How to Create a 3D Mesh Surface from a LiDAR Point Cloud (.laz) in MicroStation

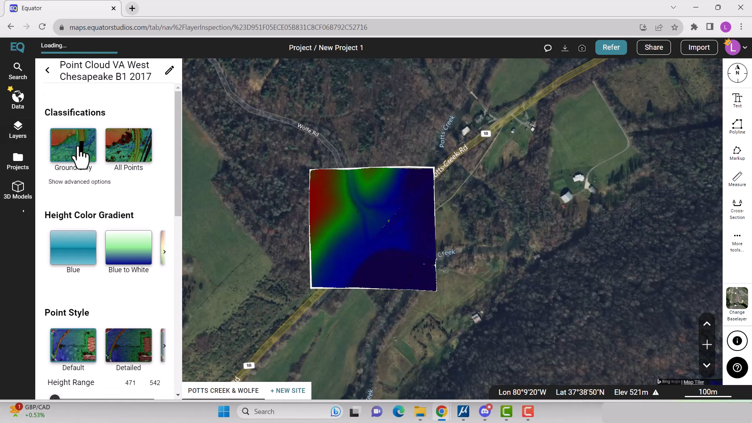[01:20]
Download your point cloud by clicking the down arrow in the layers menu. Select your format, which is LA's ground, and your coordinate system.
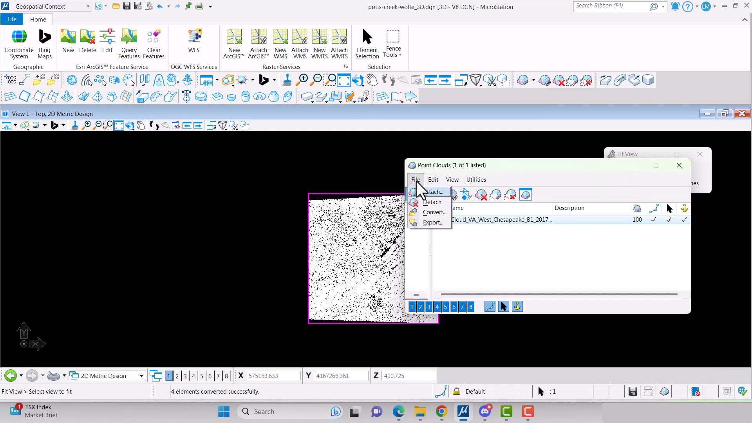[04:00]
Now we need to convert the .pod file to an .xyz file. Open the point cloud dialog box. Select the attached point cloud. Go to File Export.
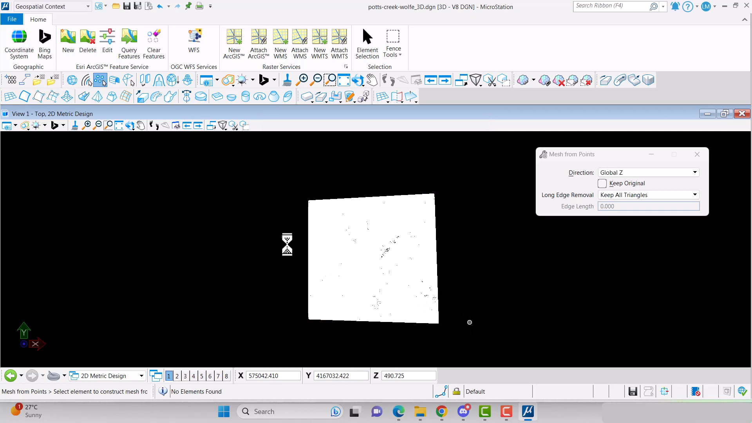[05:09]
You can change how you view the mesh surface in the View Attributes dialogs box.